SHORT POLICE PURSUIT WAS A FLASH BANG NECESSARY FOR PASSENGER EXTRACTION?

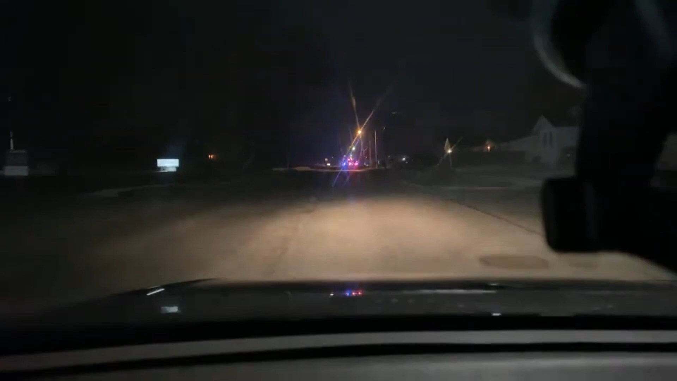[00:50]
I hear sirens. Desperado. Can I get to the next? There's a company right there. No, I can get to the next. Copper, the unit's going to be closed for the unit's upper hit. Where you're coming from. I'm going to try to stop this. If you can't have somebody come down and fly across Burkett.
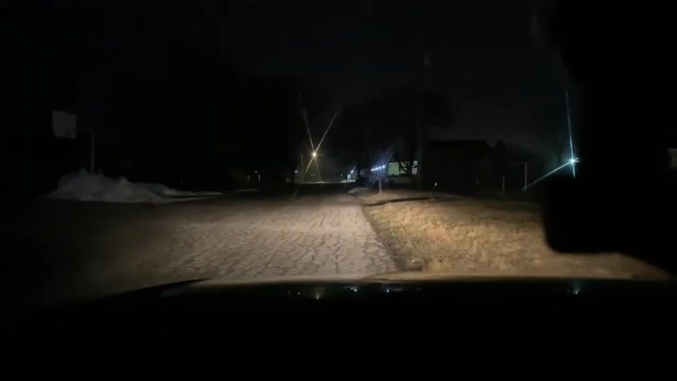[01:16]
Too late. Any available units that can make it to Burkett to block it at 12th Street event. All the drinking and alcohol usage and violation of Notre Dame COVID policy.